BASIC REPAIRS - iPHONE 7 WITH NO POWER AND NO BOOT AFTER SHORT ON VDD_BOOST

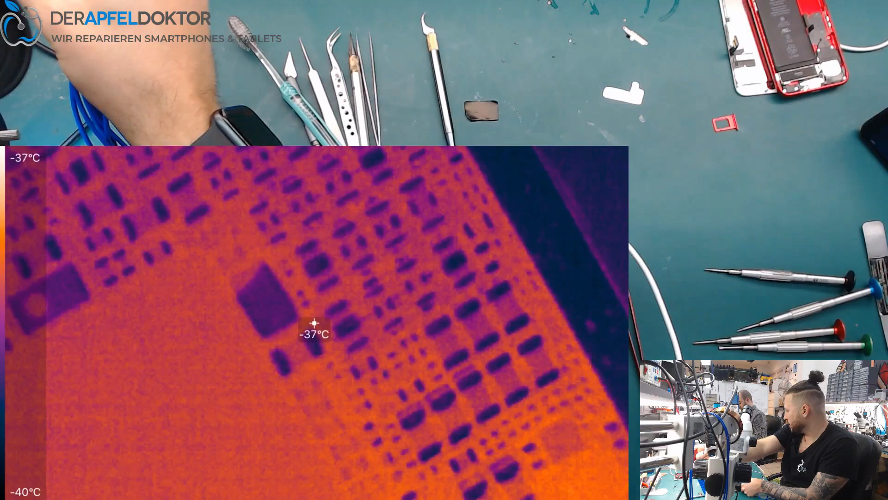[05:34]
On screen: spot -37°C, scale top -37°C, scale bottom -40°C
And it's really nice to see that we got a shorted cap next beside to the big power IC. You see that? The MOSFET is getting hot too. That's like the Q on VCC main.
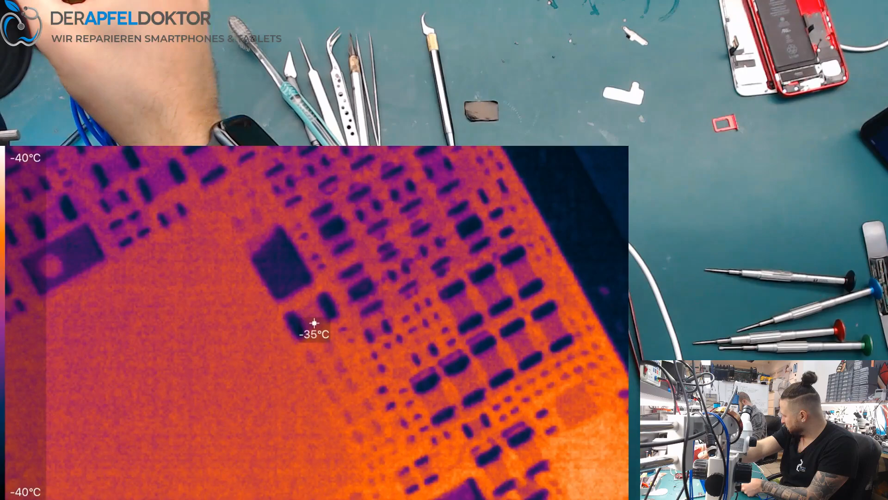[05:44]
On screen: spot -35°C, scale top -40°C, scale bottom -40°C
But the problem is this shorted cap next beside to the big power IC. In that case. I don't like. I don't like. I don't like.